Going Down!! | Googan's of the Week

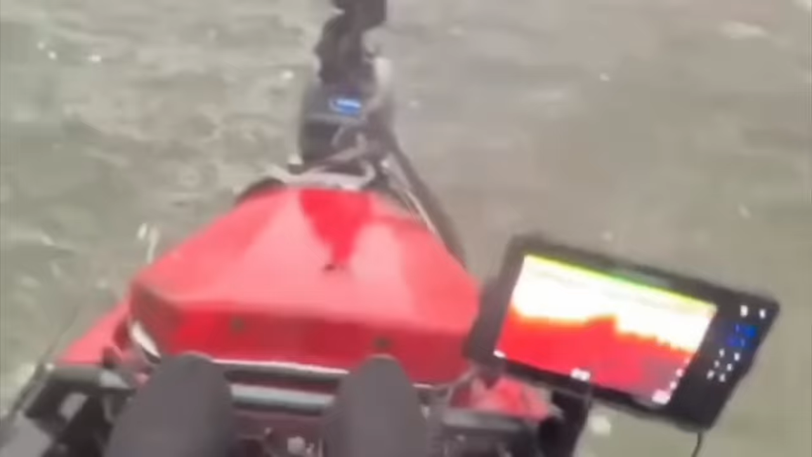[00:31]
what size hail do you think this is let me know in the comments because some of that looks pretty big